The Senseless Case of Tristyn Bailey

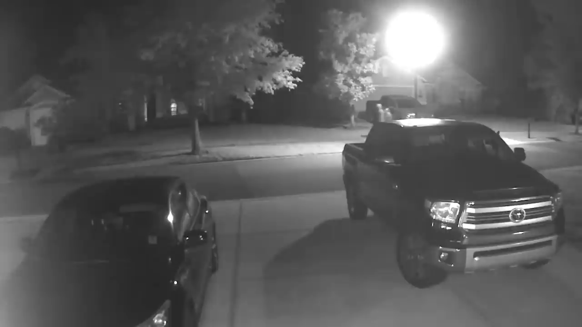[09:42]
In the early morning hours of the night Tristyn disappeared, the surveillance footage captured two individuals, thought to be Aiden and Tristyn, walking eastward together. With this camera further up the road from Tristyn's home,